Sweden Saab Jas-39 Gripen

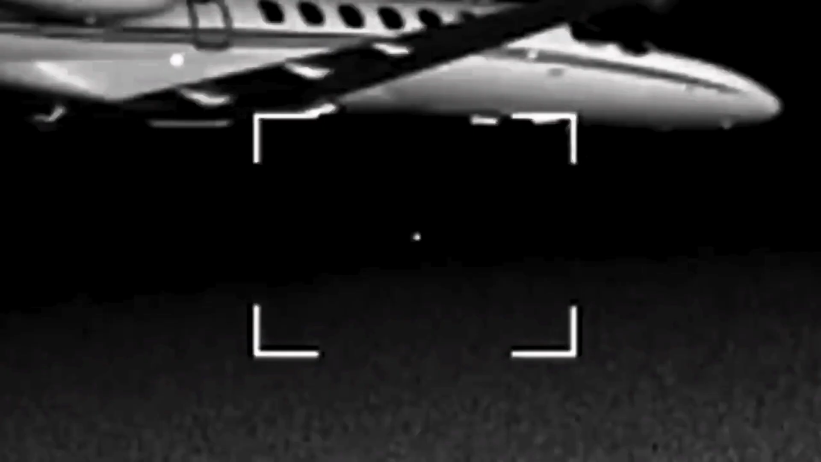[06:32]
or working in an undetectable passive mode depending on how much stealth is in demand for the mission.